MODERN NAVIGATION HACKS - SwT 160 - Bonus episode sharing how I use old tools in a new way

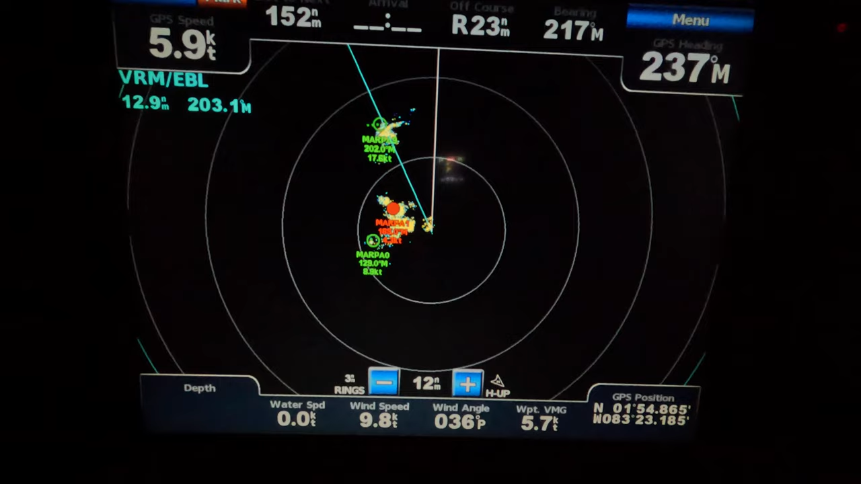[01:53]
And we can even see ship details as long as it's within our range,
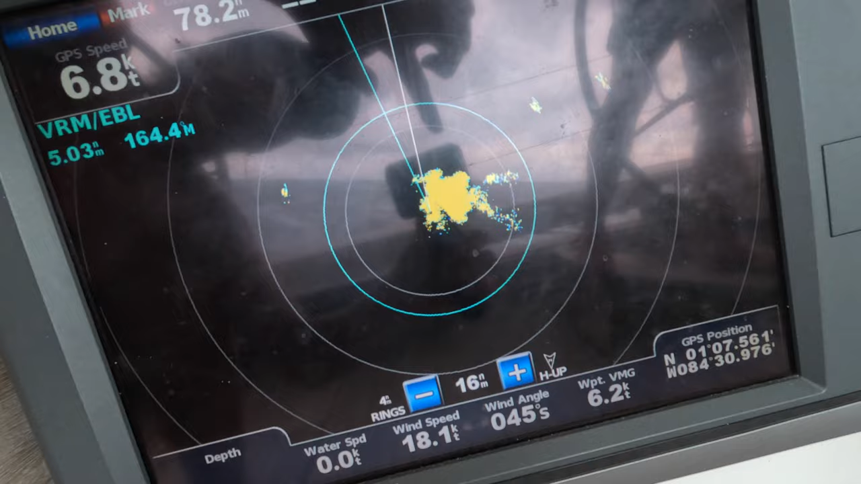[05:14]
And you will even see small sailboats that don't broadcast their position with AIS,
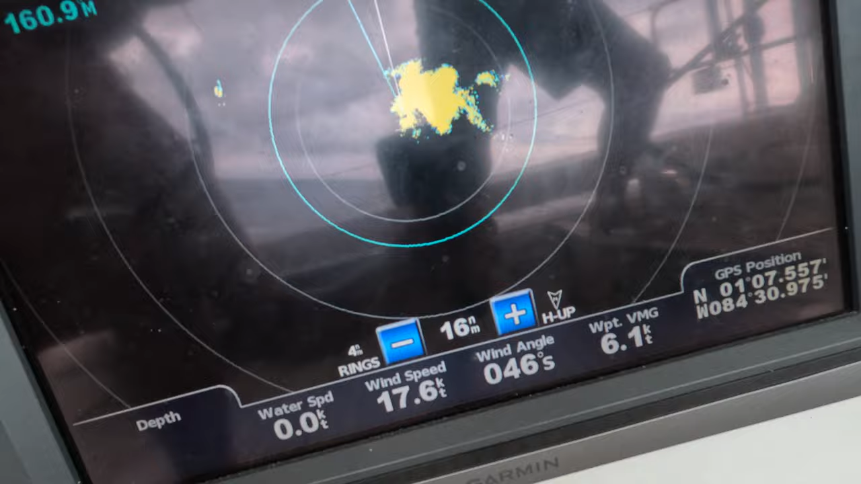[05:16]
which in my head is taking a huge risk.
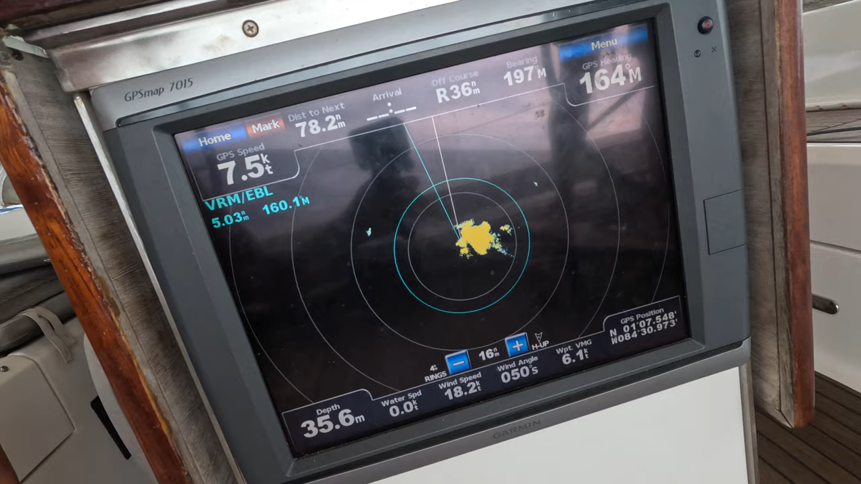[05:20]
A small sailboat is sometimes difficult, if not impossible, to plot on a radar.